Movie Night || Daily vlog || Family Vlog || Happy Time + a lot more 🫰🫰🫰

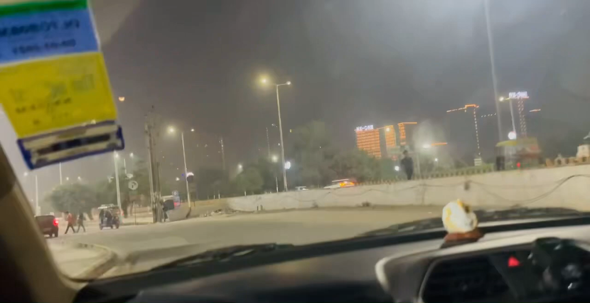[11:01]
फाइनली हम लोग एनिमल देखने आए थे और टाइमिंग हो रहा है अराउंड 1:34,
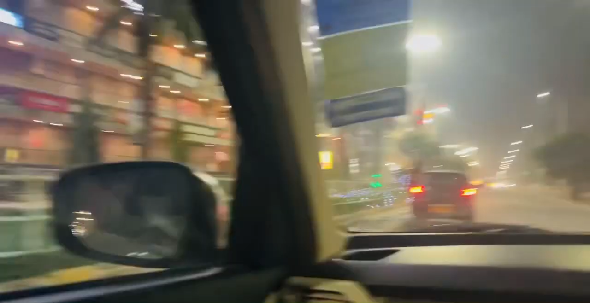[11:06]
सो यप ट्रैफिक भी नहीं है तो हम लोग विद इन 5 to 10 मिनट में घर पहुंच जाएंगे।